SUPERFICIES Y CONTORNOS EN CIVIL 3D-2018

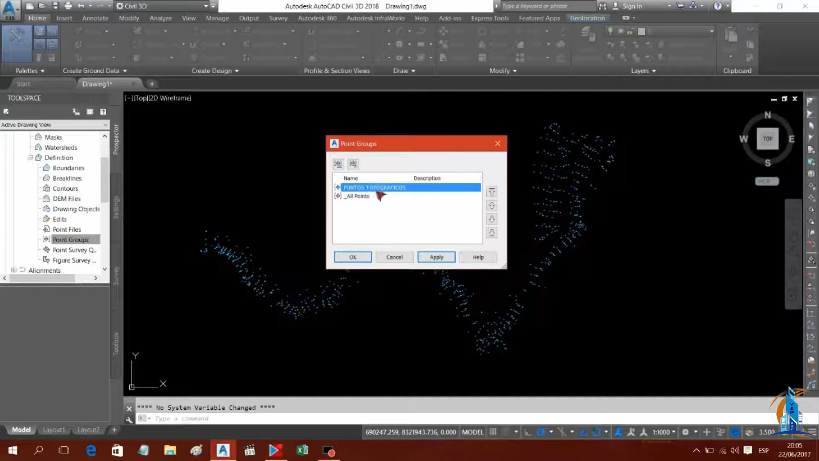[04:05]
Aplicamos. Y OK. Y vemos. Que automáticamente.
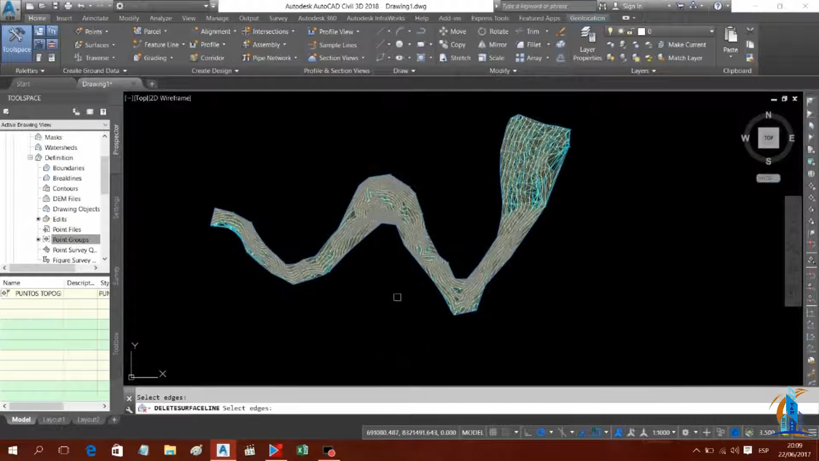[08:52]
Ahí está. Ya está quedando. Mucho mejor. Nuestra superficie. ¿No? Triangulado.
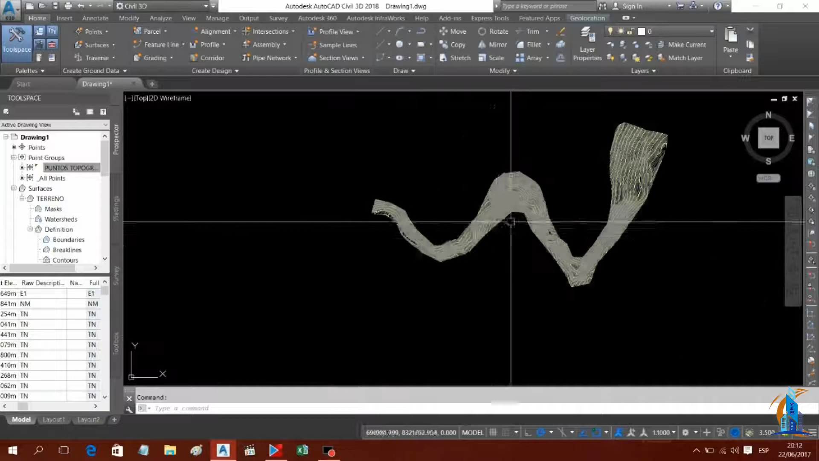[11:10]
Yo quiero. También ya. Ubicarlo. ¿No? Las alturas. Respectivas. De mi curvas de nivel. A qué altura. Se encuentran.
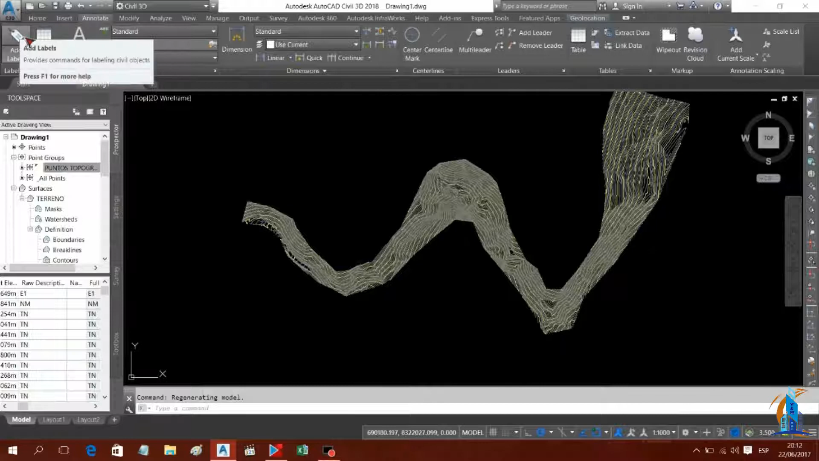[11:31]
Estas curvas. ¿No? Sobre el nivel del mar. Entonces. Para lo cual. Nos vamos. A lo que es. Anotative. Clic. Y lo que es. Añadir. Live. Live. Automáticamente. Nos aparece una ventana. De tal forma. Que buscamos. En esta parte. De lo que es. El superficie. El surface. Clic. Y. El tipo de Live. Vamos a hacer. Los contornos. ¿No? Contorno simple. Contorno múltiple. ¿No? Damos un clic. En el contorno simple. Y ahí. Nos aparecen. Ya. Eh. Los estilos. Creados. Automáticamente. Por el programa. Para visualizar. Los contornos. De nuestras curvas. En este caso.